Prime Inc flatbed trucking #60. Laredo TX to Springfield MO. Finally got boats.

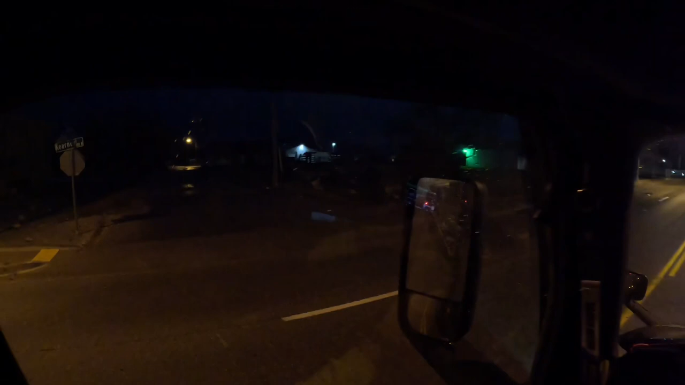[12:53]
It's a little dark back here, but sure, we swing wide.
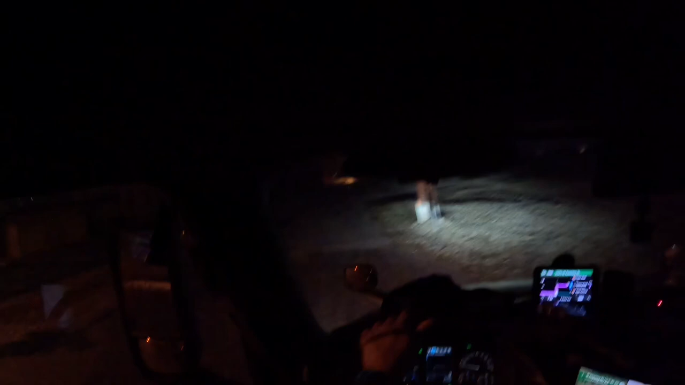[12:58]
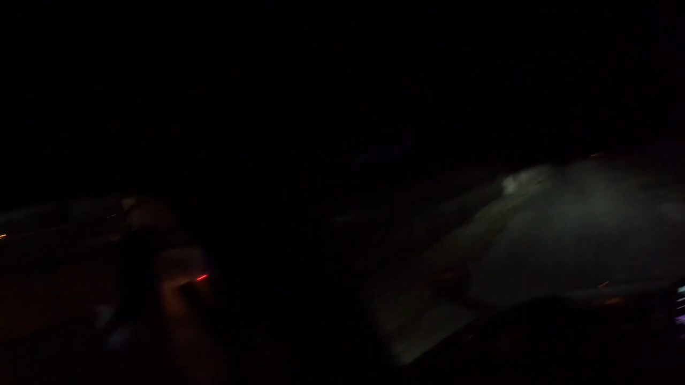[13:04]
Okay. Their yard is back here. The load did pretty good. No issues.
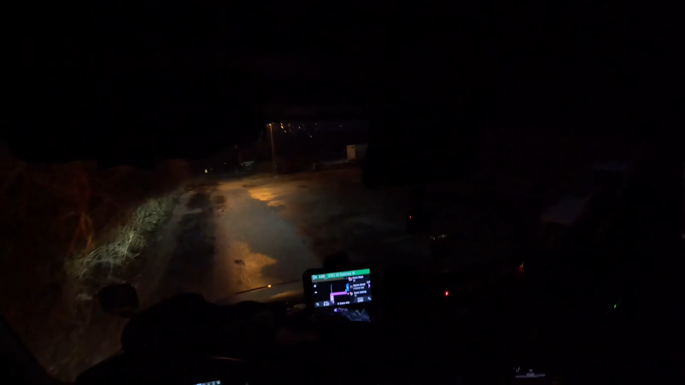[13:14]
Arriving at 2321 West Coast Street. That's why I have Google Maps. You see, if you have this on ready, and then you have your Prime mobile app on the side, you can read, and then you can see. Gates open.
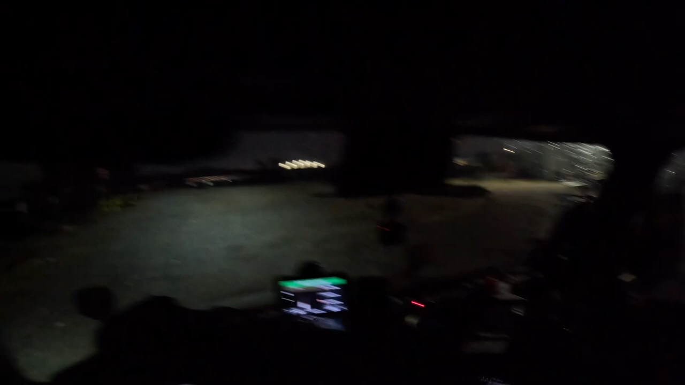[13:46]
Not sure how far back he wants me to go.
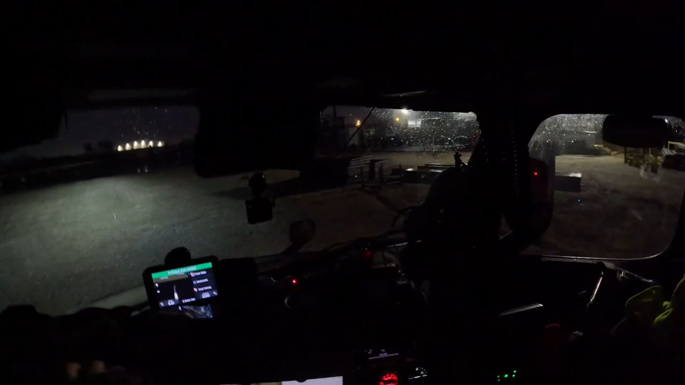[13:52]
What I'm gonna do is get up here enough to where I can see an office. Oh, there's a weird meadow.